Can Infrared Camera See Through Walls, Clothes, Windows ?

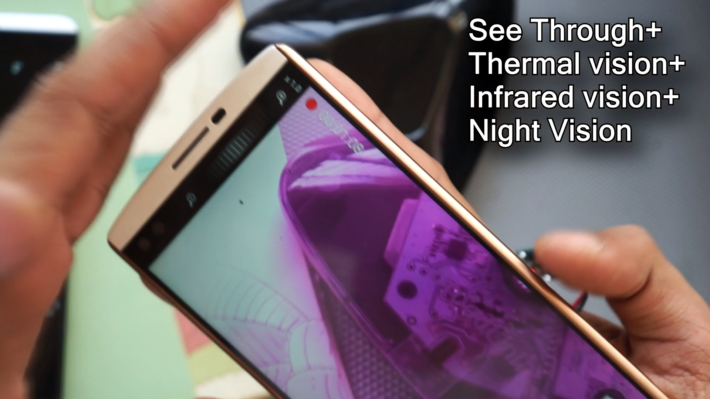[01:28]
And through this hack, you can enable this mode into any camera that you have.